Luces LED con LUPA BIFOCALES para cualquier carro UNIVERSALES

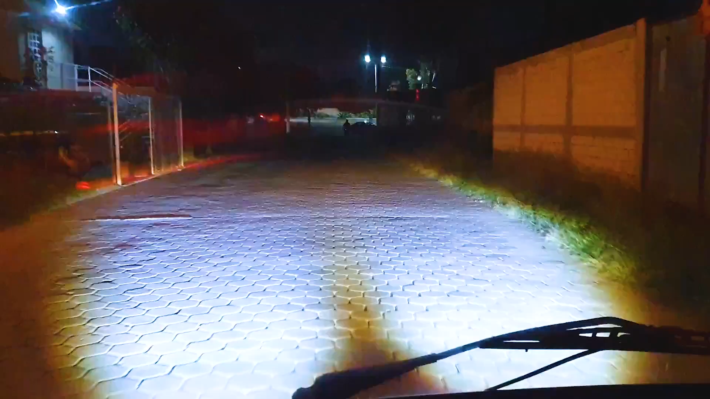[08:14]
y aquí aguas con que alguien me echa las altas porque vean nada más wow
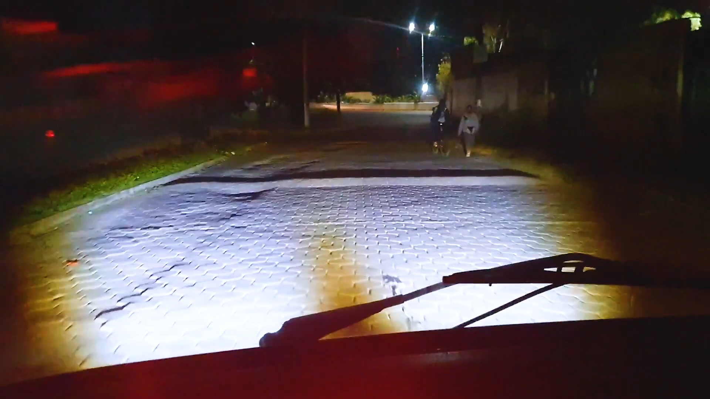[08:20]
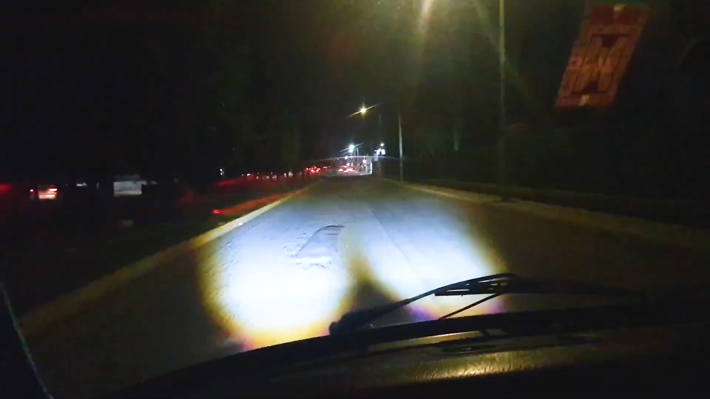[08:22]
perdón hay molestias personas ahí vamos yo creo que ahí no molesto a nadie y vamos a poner las luces altas ahí estamos el cambio de luces y vean nada más
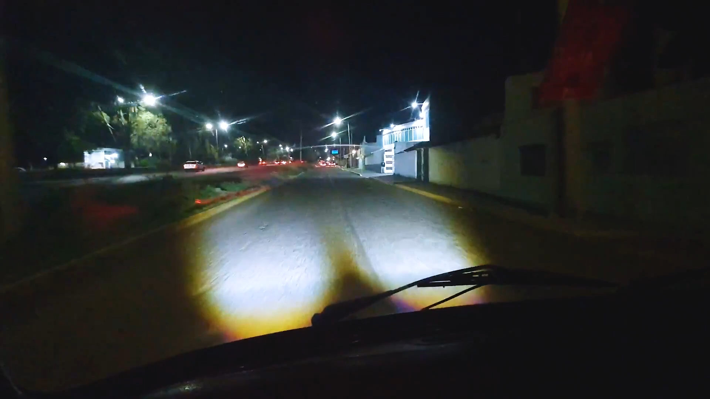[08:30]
wow están buenísimos estos muy bien el manejo con estas perfecto veo excelentemente bien ahorita no voy a poner las altas porque ya hay más coches pero vaya alumbro a la perfección